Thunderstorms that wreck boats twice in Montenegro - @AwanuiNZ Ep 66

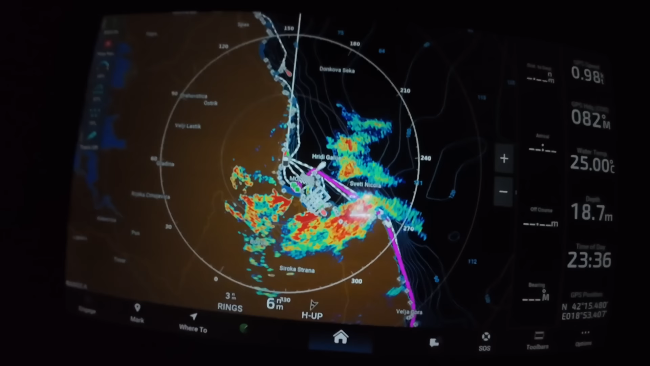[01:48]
and there we go there you can see it so top of the screen is south bottom is north and all that red
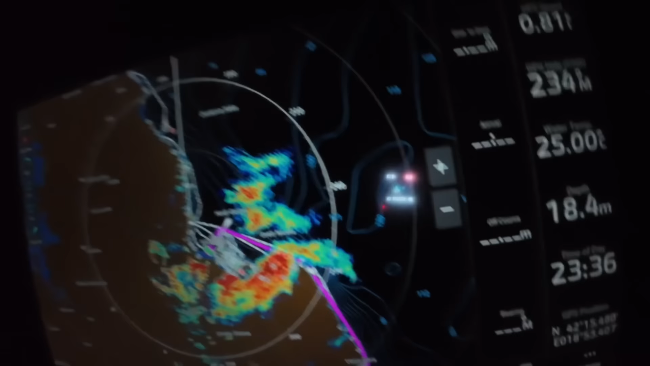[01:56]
are the cells out to the north and west of us and each of those rings
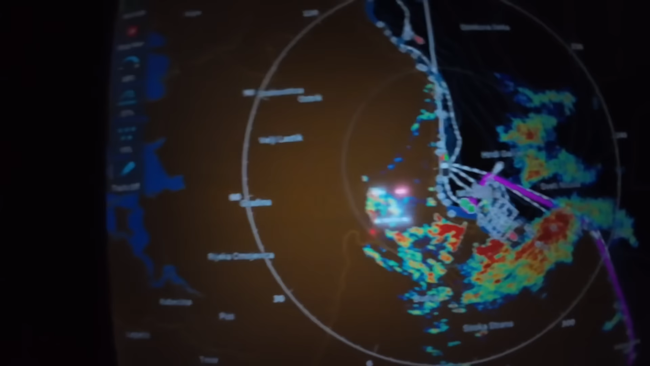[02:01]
is six miles so we're inside that three mile ring
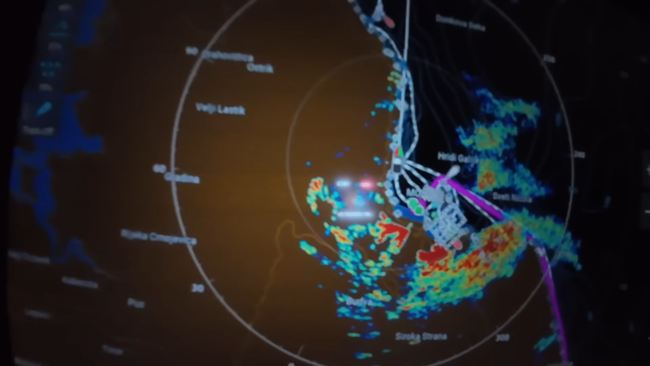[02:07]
and then out to just inside the six mile ring i'll just zoom in a little bit there